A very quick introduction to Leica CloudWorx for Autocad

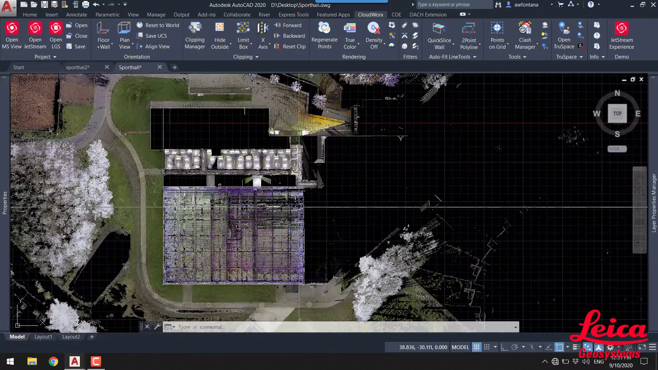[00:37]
And what you'll see then is the point cloud pretty much regardless of size will open almost instantaneously showing all the points all the time within the AutoCAD window.
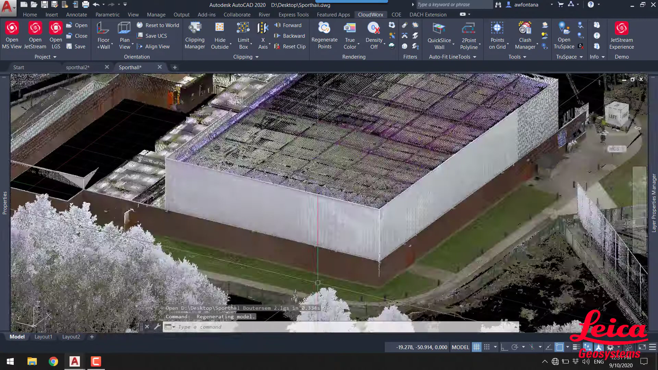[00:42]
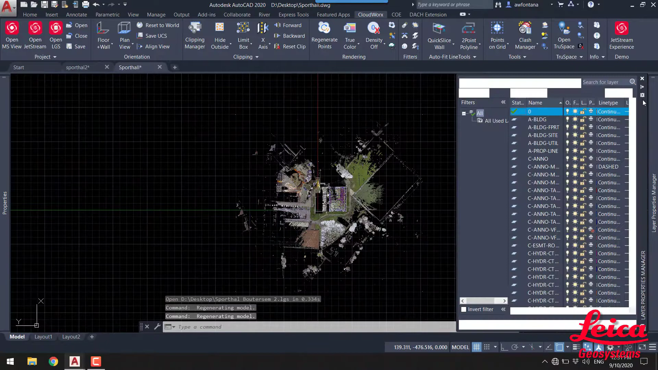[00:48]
So we're going to look briefly at some of the tools that you can use to hide data and limit the amount of data you're viewing to make your drafting experience a little bit more easily.
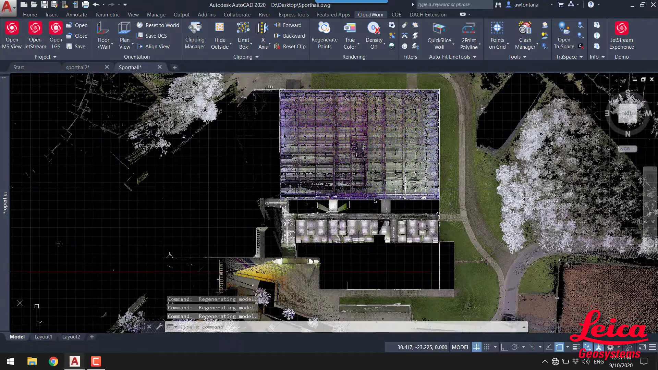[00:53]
So the first thing we're going to use this hide outside function. I'm just going to draw a small box around the area of interest and then that will automatically hide all of the data.
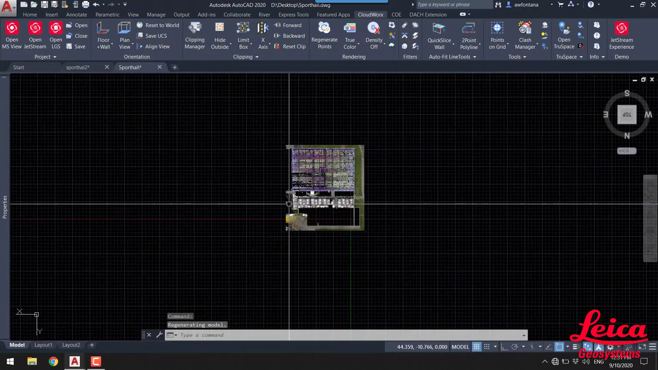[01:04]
Now what we would like to do obviously is start drawing a floor plan of some of these rooms
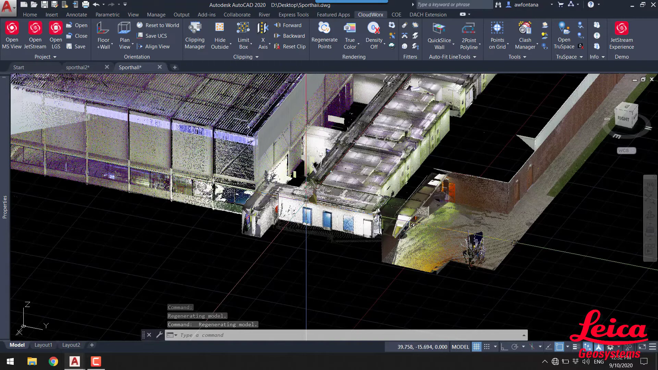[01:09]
in the middle of the screen that you can see now.
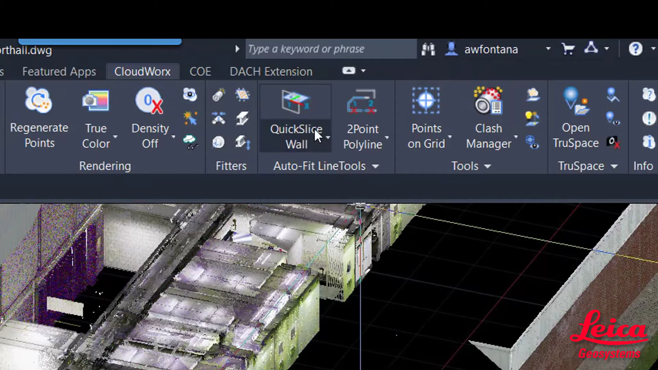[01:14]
So we're going to use the function, the quick slice function and we're going to use quick slice wall.
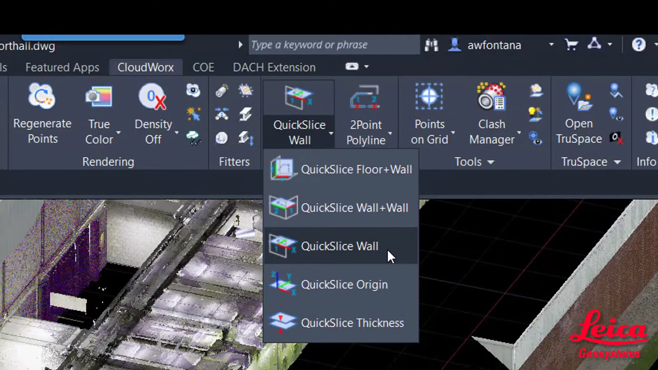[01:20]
And what we're going to do is just pick a location on the wall and that will automatically set a slice at the height that you have picked.
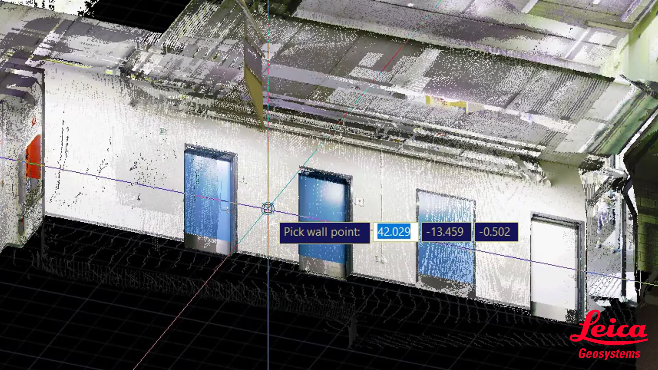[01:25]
And it will also orientate the scan data and square it up ready to start digitizing.
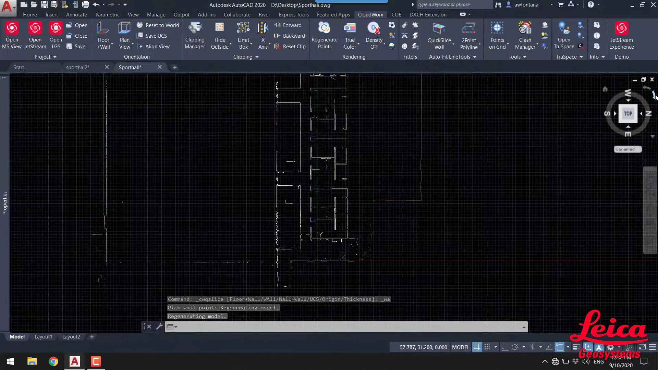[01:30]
And then just using some of the AutoCAD functionality we can get a much, much better view.
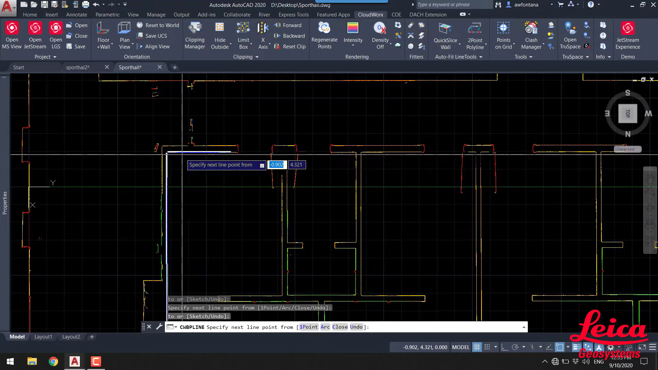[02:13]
And you'll see this now in this section of the video. So obviously we've got an obstruction there with the door that's open.
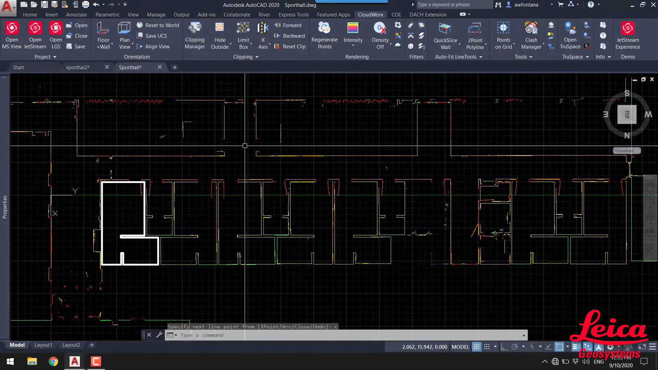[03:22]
We can start pushing that out and plotting that accordingly if we need to remember. This is all to scale. This is all coming in at one to one scale based on the point cloud measurements. And you can obviously specify the units that you're using within AutoCAD.
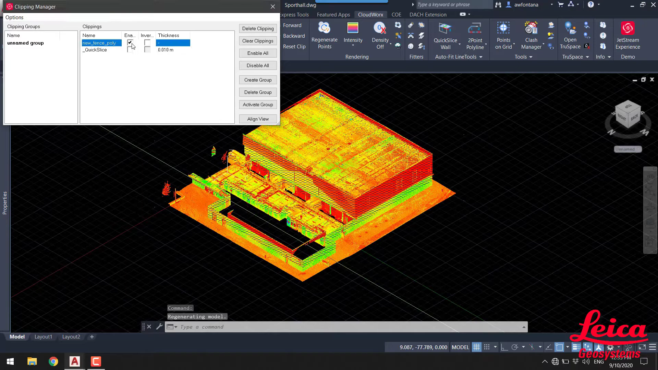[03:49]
So I'm going to turn the point cloud back on. I'm going to invert the clip.
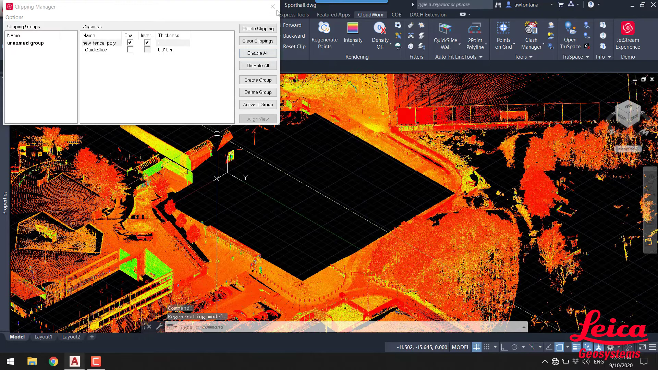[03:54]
And so we get rid of the building because we're actually now interested in the exterior of the building.
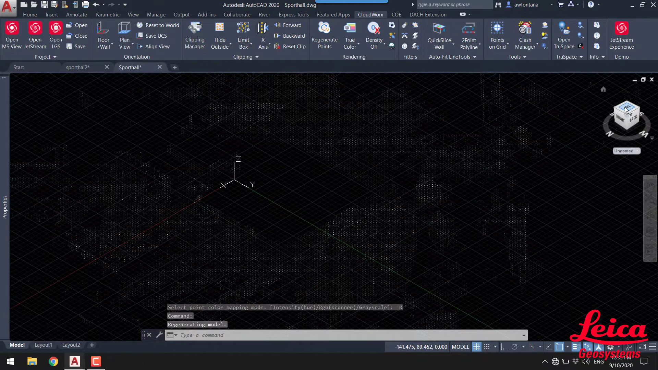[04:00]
And this is where we're going to use the points on grid functionality to generate our COGO points automatically, either lowest, highest, closest or ground points.
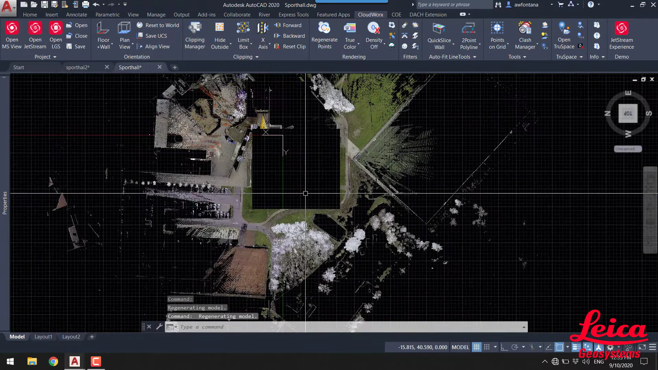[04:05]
And we'll explain those in a second.
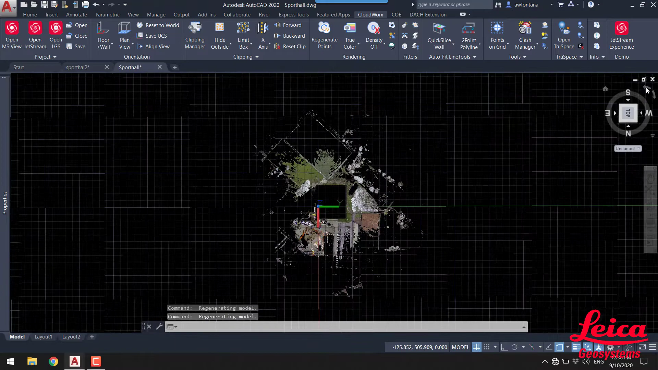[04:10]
OK, so now we're just going to jump into that points on grid tool, as I said before.
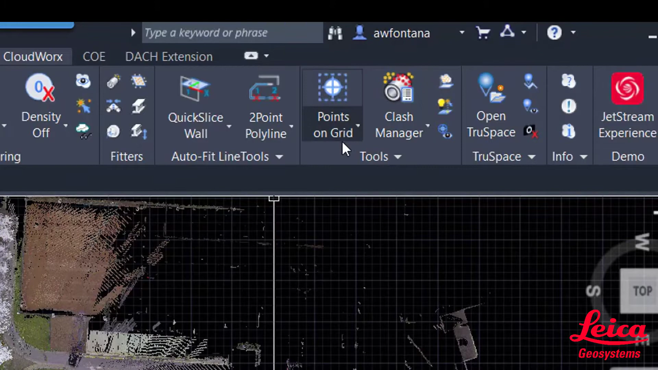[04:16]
So here's points on grid in the Cloudworks menu, and that will open up the dialog box and allow us to choose some of the settings.
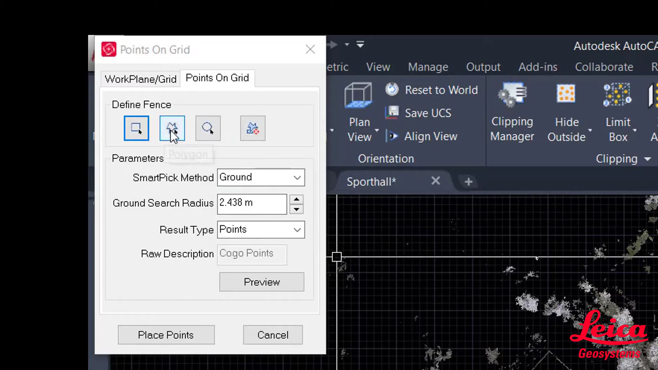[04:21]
So you can see, as I said before, you can define a fence via a polygon or a square or a circle.
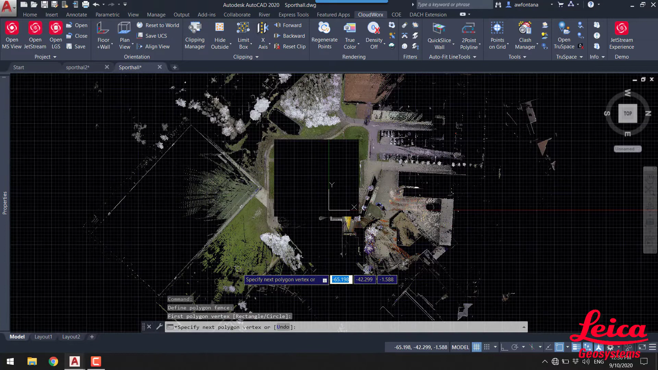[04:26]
So what we can do is draw a polygon around the area that we're interested in to develop our COGO points.
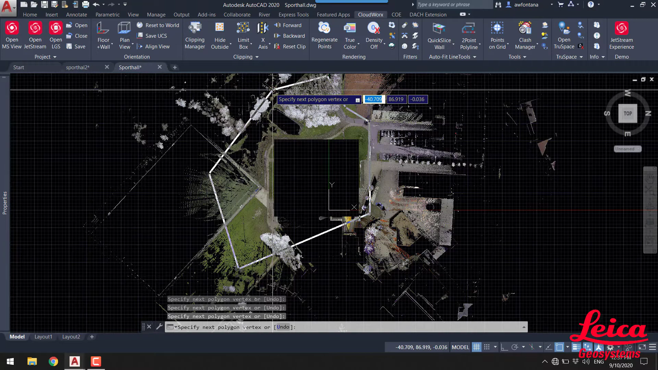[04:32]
And what's quite interesting here is you'll see that we've got areas of foliage. And we go back to the points on grid method.
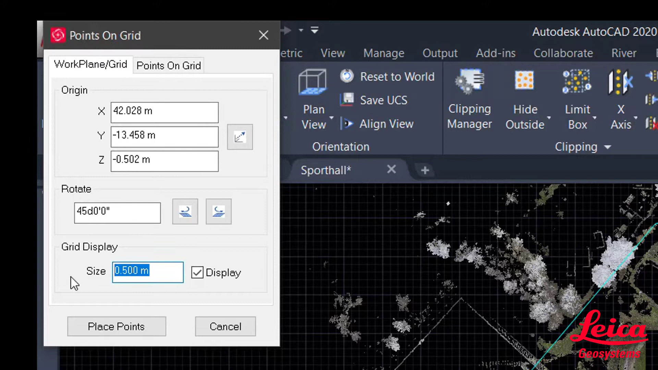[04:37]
You can specify the size of the grid that you're going to use. So in this instance, we're going to do points every three meters.
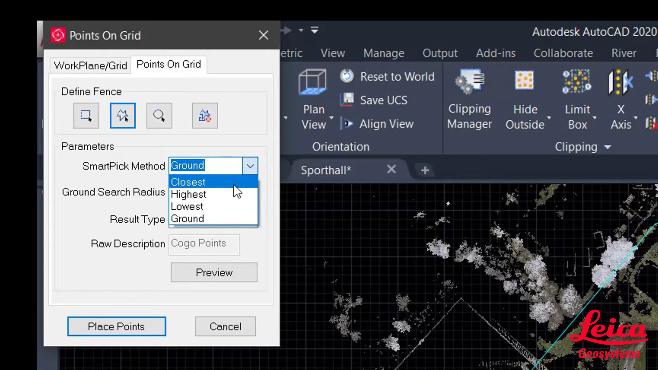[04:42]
And then you can use the smart picking method. So this will actually drill down through any vegetation to give you the lowest points. And then you can actually specify the result type as well. So once you're happy, you just say place points.
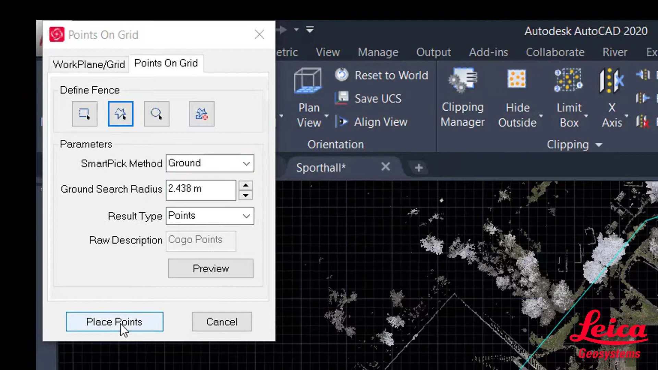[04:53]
In this instance, it might come up with a warning to say it's going to yield a lot of points.